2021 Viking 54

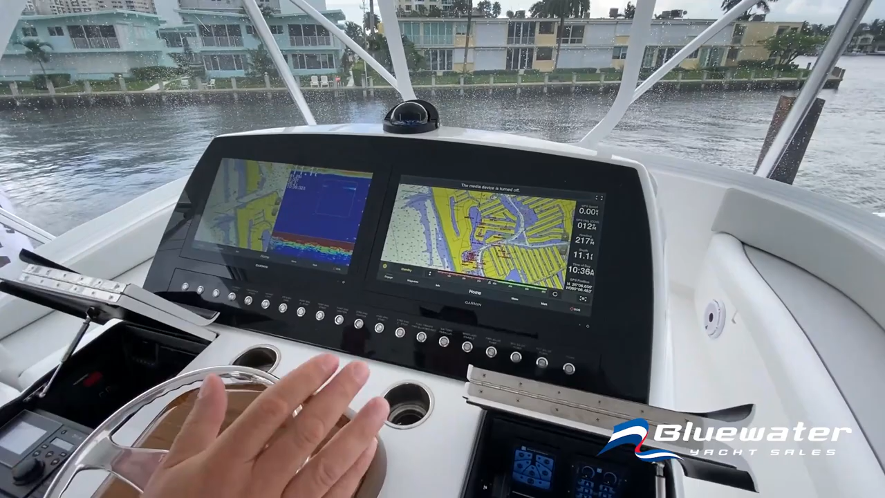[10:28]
Clean, simple, Bokatec switches across the bottom. Everything's flush mounted.
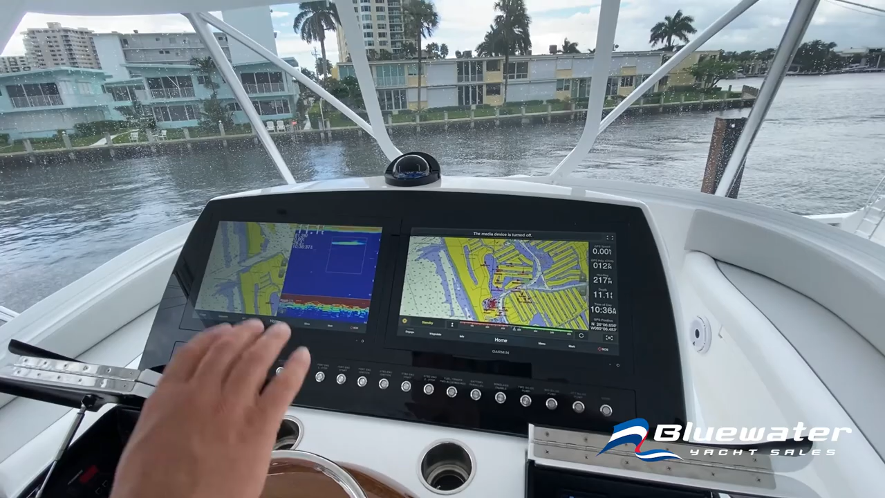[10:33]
And if you look overhead, you'll see engine displays right there.
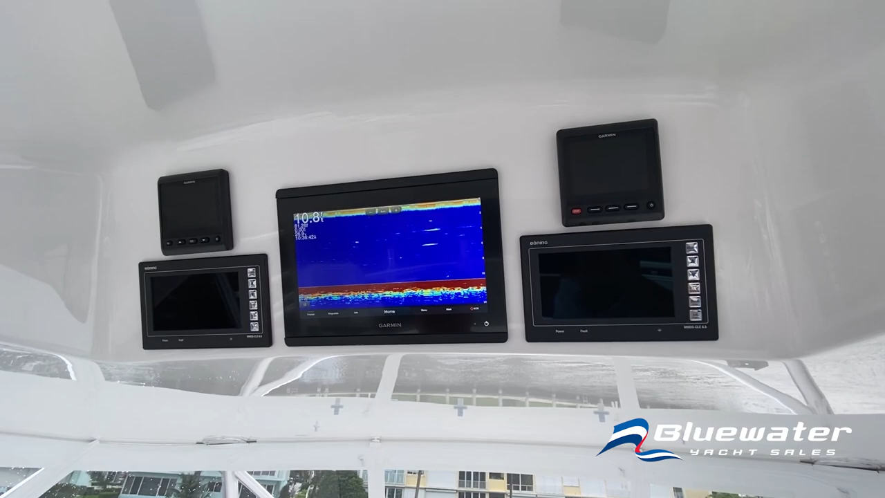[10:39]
Garmin 4-inch repeaters and another Garmin screen right here up top.